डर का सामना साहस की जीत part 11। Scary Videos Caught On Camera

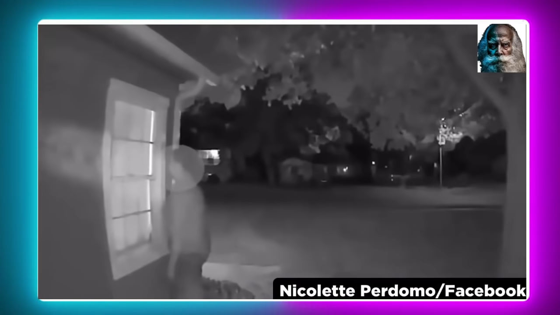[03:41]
بات تب کیا جب ایشلی نام کی ایک لڑکی اپنے گھر میں اکیلی تھی رات کا ٹائم تھا اور ایک رات جب اس نے اپنا سی سی ڈی وی کیمرہ چیک کیا تو اسے یہ فوٹیج نظر آئی یہاں پر آپ دیکھ سکتے ہیں اس کے گھر کے بار اسپیشلی اس کے بیڈروم کی ونڈو کے باہر ایک آدمی کھڑا ہوا ہے اور وہ وہاں سے کھڑکی میں اندر کی طرف چھانک رہا ہے اب سوال یہاں پر یہ اٹھتا ہے کہ ایک بندہ کسی بھی لڑکی کے گھر میں آدھی رات کو کیوں چھانک رہا
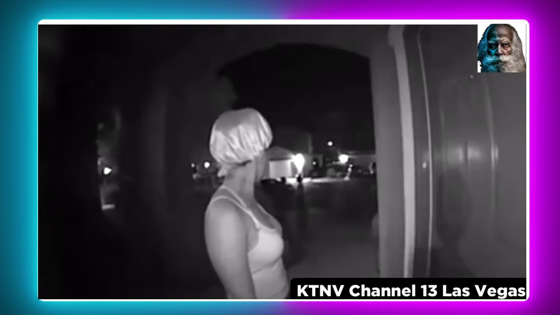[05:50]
دیکھ رہے ہیں شاید وہ اس کے ساتھ ہی ہیں یہ لڑکی وہاں پہنچتی ہے اور ان سے کچھ بات چیت کرتی ہے حالانکہ صاف تو سمجھ نہیں آتا لیکن پھر بھی سنتے ہیں تھوڑی دیر بعد یہ گھر کی گھنٹی بجاتی ہے اور جب
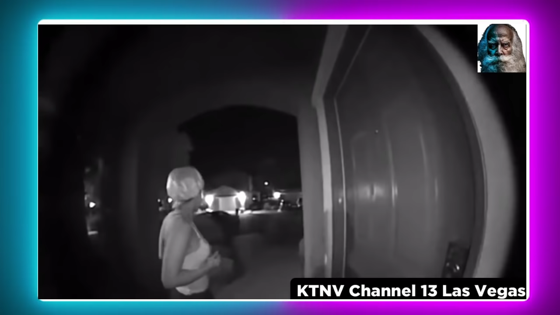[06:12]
گھنٹی بجاتی ہے تو اس کو ایک جڑکہ لگتا ہے اس کے بعد اندر سے جو بات چیت ہوتی ہے وہ ذرا دھیان سے چھوئے ہیں
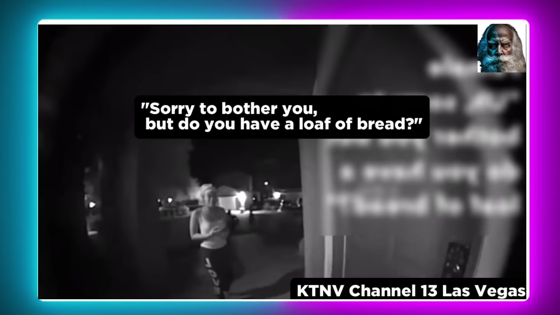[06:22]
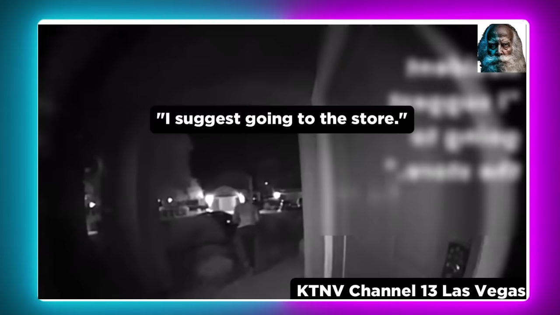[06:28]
اندر سے آواز آتی ہے کہ تم کیا چاہتی ہو لڑکی جواب دیتی ہے کہ مجھے ایک بریٹ کا پیکٹ
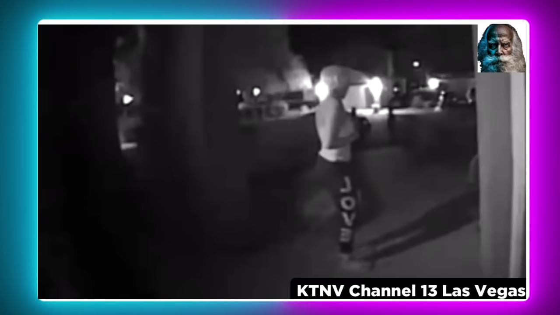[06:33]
چاہیے اگر تمہارے پاس ہو تو تو وہ بولتا ہے کہ میرے پاس تو نہیں ہے تمہیں کسی سٹور کی طرف جانا چاہیے اب سوالی اٹھتا ہے کہ بھلا رات کے چار بجے کوئی لڑکی کسی انجان آدمی کے گھر میں اس طریقے سے کیسے بریٹ کا پیکٹ مانگنے جا سکتی ہے اور وہ جو دو لوگ پیچھے کھڑے تھے وہ کون تھے مجھے یہاں پر اس بات کا شک نظر آتا ہے کہ انہوں نے پہلے تو سوچا کہ گھر خالی ہے لیکن جب اندر انہیں لگا کہ کوئی ہے تو یہ لوگ یہاں سے بھاگ کھڑے ہوئے ہیں